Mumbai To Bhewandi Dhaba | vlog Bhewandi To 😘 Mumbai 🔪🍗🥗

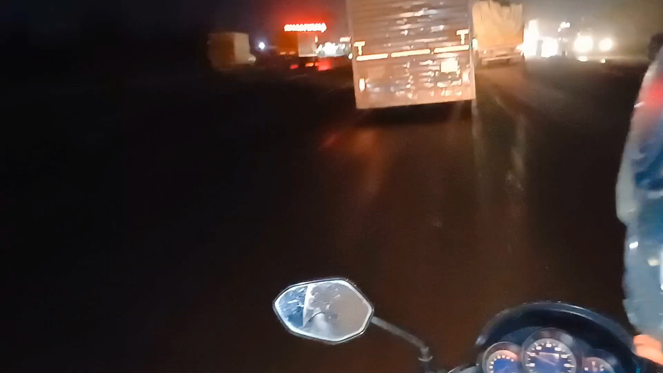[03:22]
तो फाइनली गाइस हम पहुंच चुके हैं, काफ़ी ट्रैफिक को झेल के,
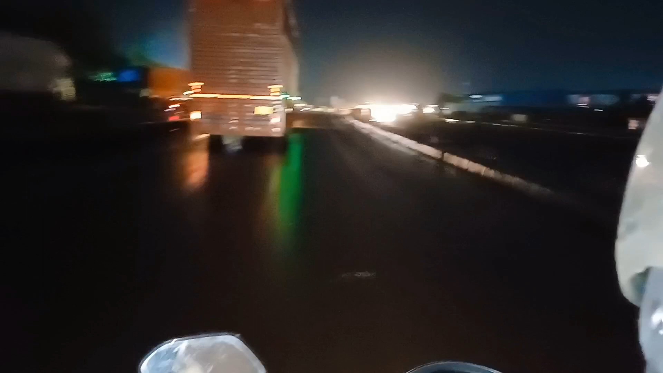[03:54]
ये देखिए, और ये हाईवे, और हमारे सामने और एक ढाबा आया है,
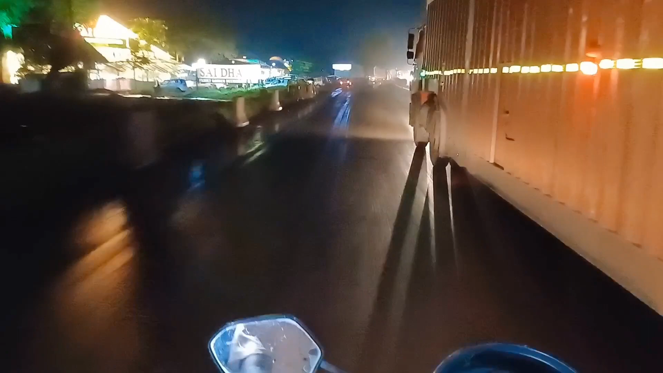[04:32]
ये देखिए अभी जा रहा है साई ढाबा, साई ढाबा पे भी काफ़ी लोग नहीं है।
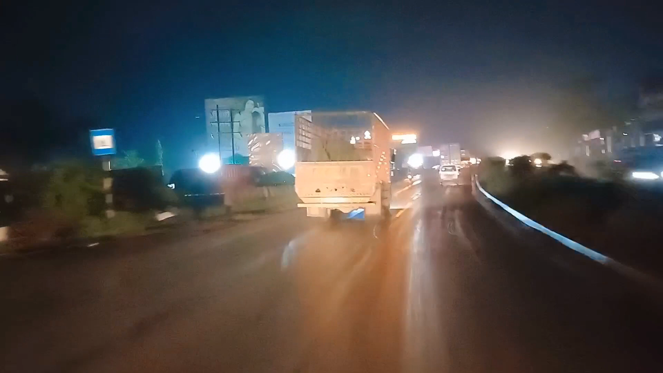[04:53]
और ये ढाबे पे ढाबा आते जा रहा है, लेकिन हमारा ढाबा कहीं दिख नहीं रहा है।
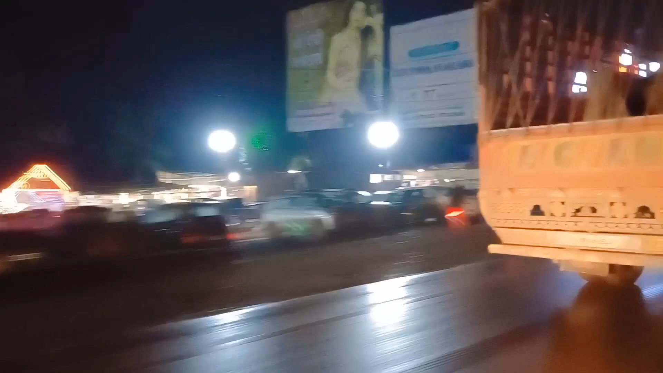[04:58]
ये देखिए ढाबे का व्यू, यहाँ की अलग ही वाइब्स आ रही है।
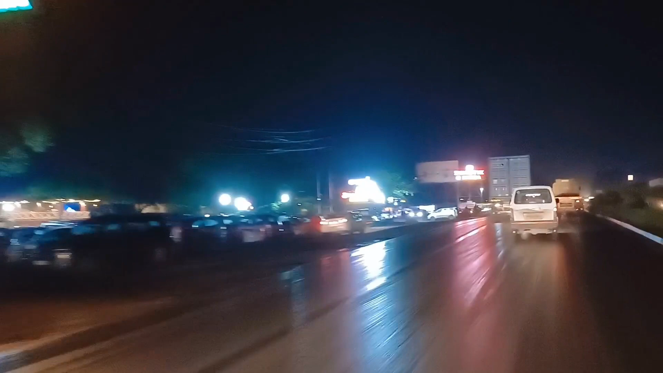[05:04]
ठीक है, शालीमार एंड नेक्स्ट है चाय शालीमार ढाबा। ये देखिए यहाँ पे भी काफ़ी लोग हैं और ये स्वस्तिक ढाबा बुला रहे हैं।